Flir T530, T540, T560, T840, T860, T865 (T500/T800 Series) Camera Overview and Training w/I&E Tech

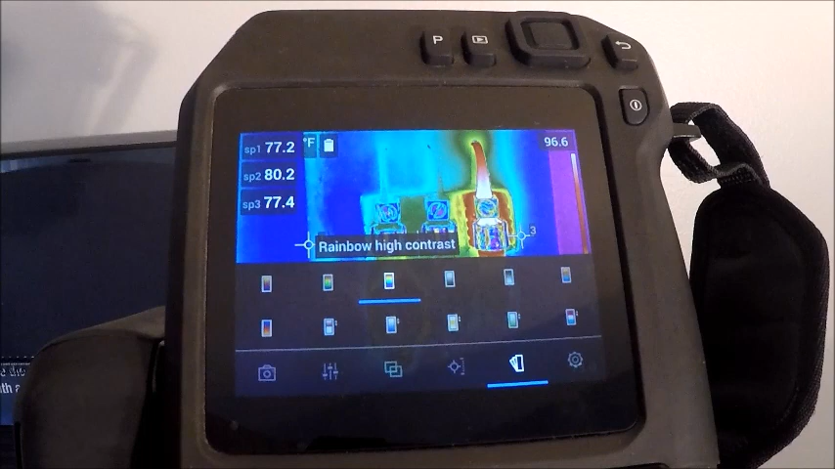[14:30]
But there are a lot of times where I think that a white hot actually shows a better contrast when I'm looking at an image.
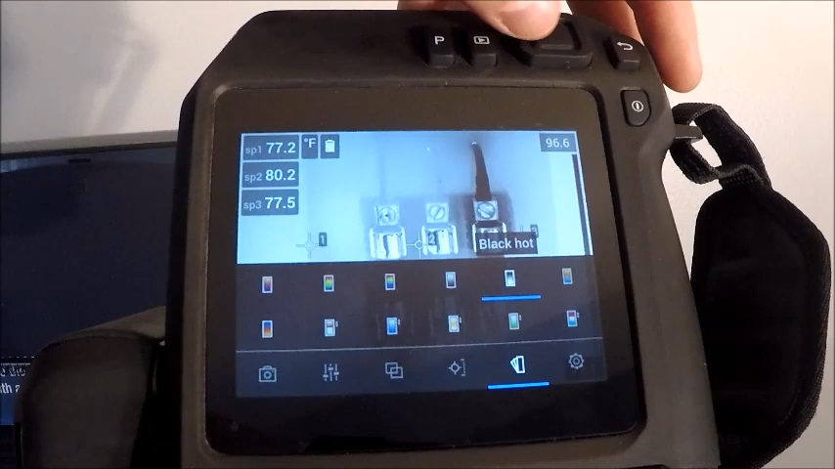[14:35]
So I use a little bit of everything. On the bottom here, we have some alarms or, again,
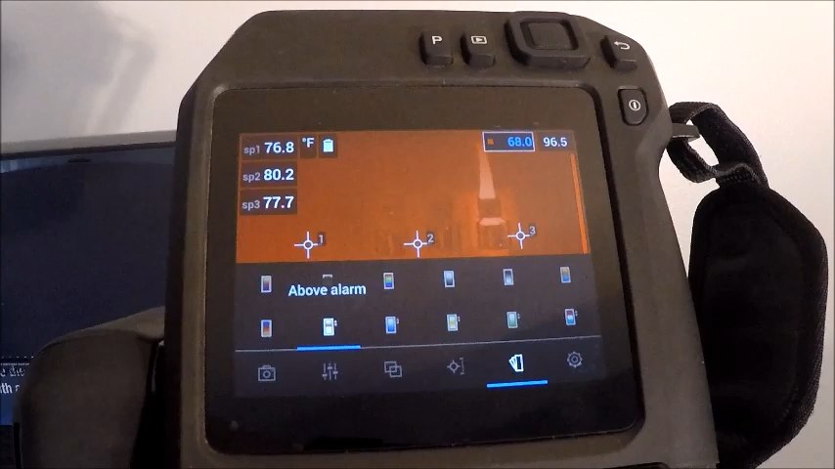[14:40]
very much like an isotherm feature. And what we can do on here is set an isotherm.
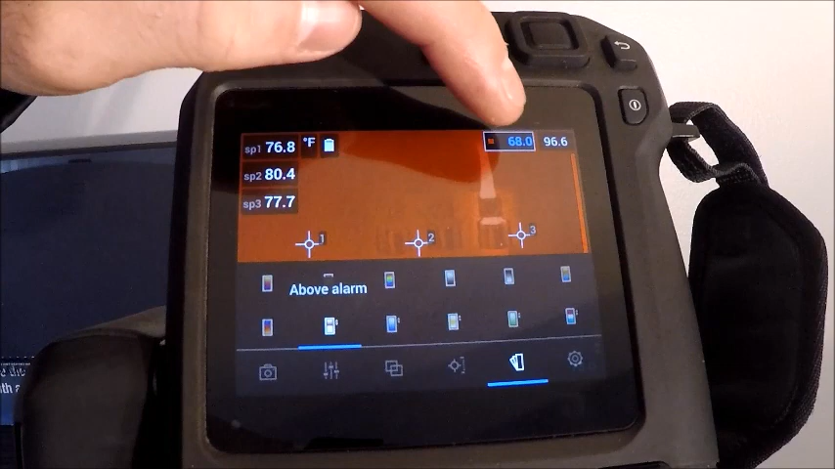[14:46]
So if we have, for example,
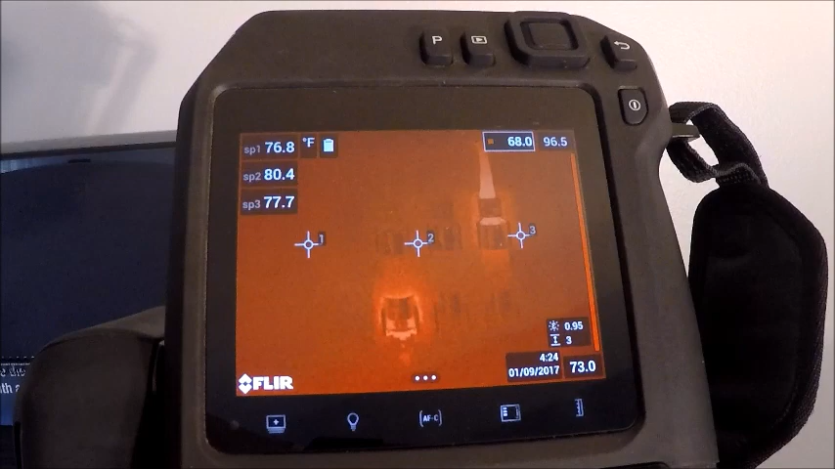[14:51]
we want to know anytime something is over 100 degrees, I can go up here and slide this up to about 100 degrees.
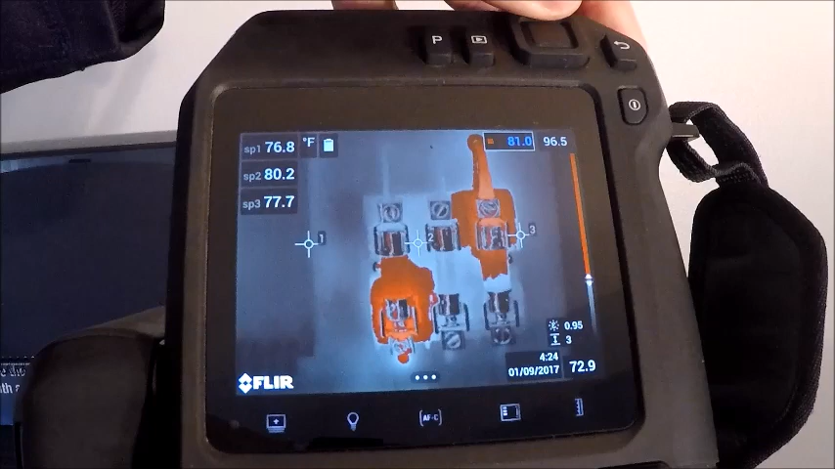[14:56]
We probably won't see much of anything.
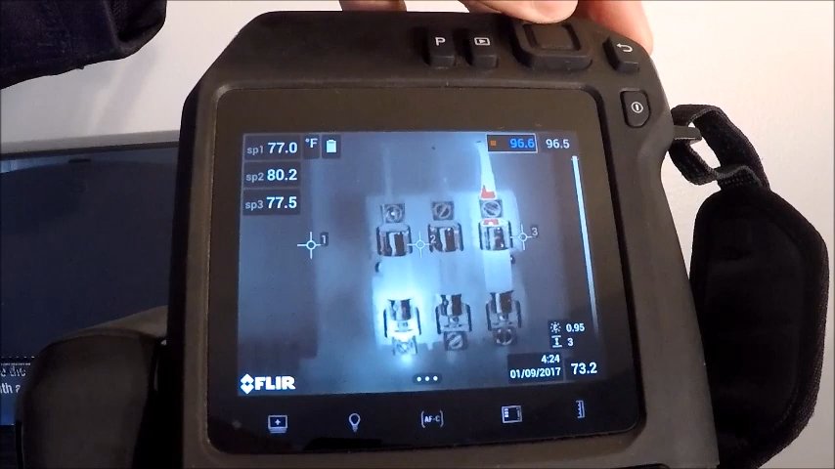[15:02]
But if I go up to 100 or roughly thereabout, it will only show me things that are about 100 degrees. And it will show it in red. Anything below and above that will show up black and white.
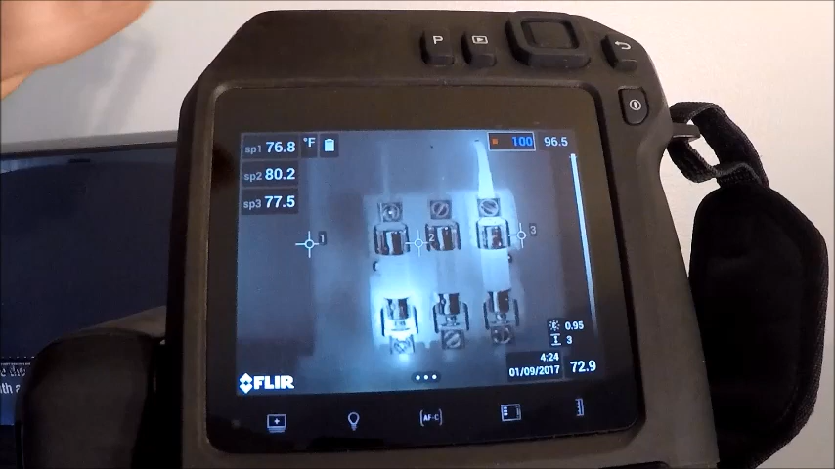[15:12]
Used heavily in search and rescue and first response for the drones.
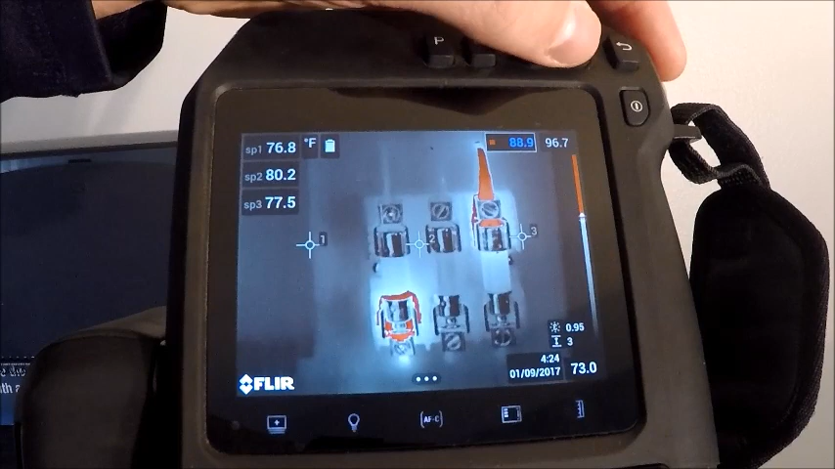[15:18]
On screen: scale top 96.7°F, scale bottom 73.0°F
So people looking for somebody in the woods, they can set a user preference alarm threshold based on whatever object they're trying to see. So as we move that alarm, you can see that things are showing up red.
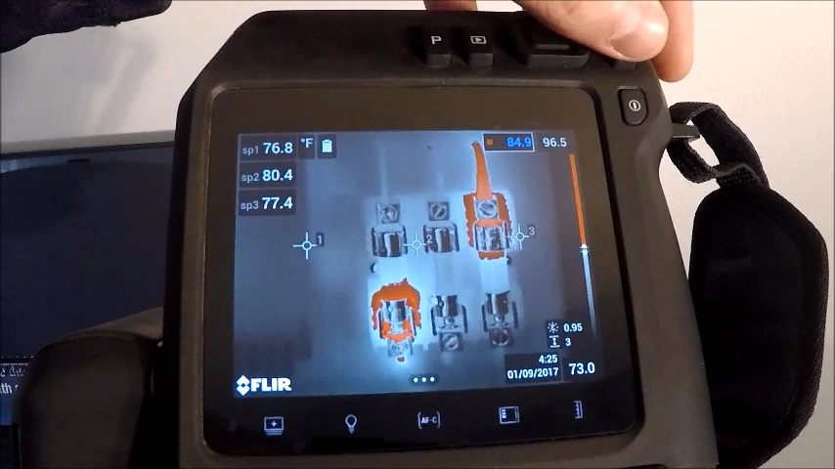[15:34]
Again, kind of a neat feature to have on the camera. I'm going to go in here and just set it back to our standard iron pallet.
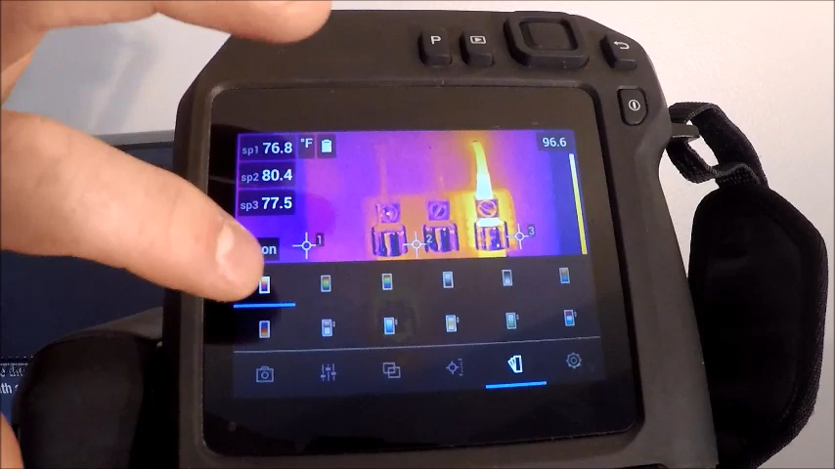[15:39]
On screen: scale top 96.6°F
And then I'm going to go back to a center spot on my camera.
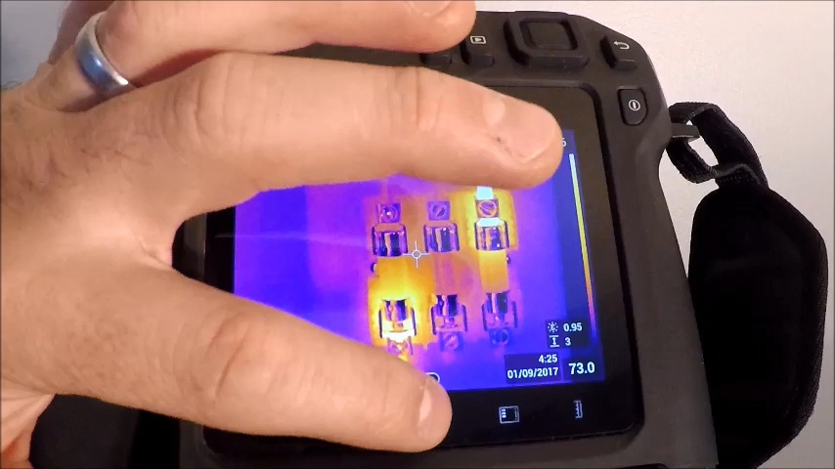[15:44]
The next menu over is our settings menu, and I will be covering that shortly.
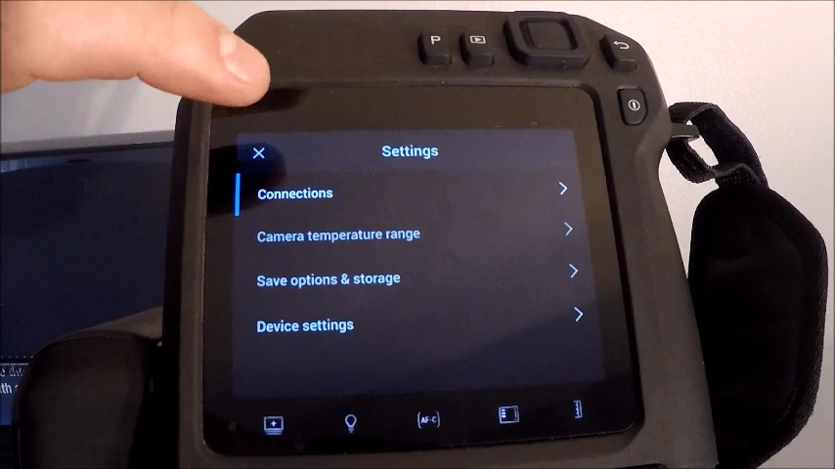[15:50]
Before we get into the settings options a little bit farther, we're going to go over our zoom feature on the camera.
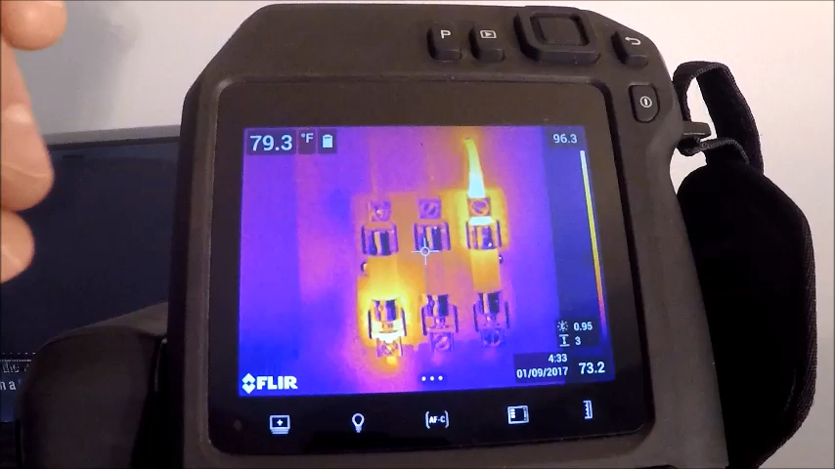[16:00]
On screen: spot 79.3°F
And much like our cell phones and our tablets, if we want to zoom in on something, just spread your fingers apart on the image or a way to zoom out.
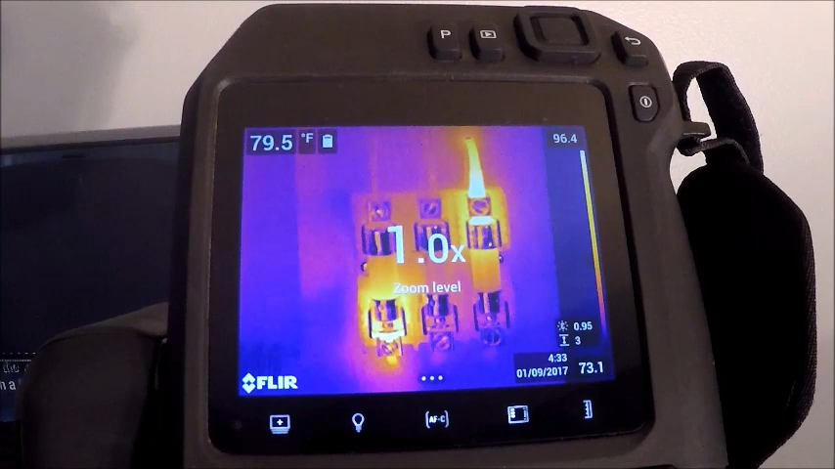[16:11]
On screen: spot 79.5°F
And also, if we slide the screen down much like a cell phone, it has our Wi-Fi, Bluetooth, our screen rotation.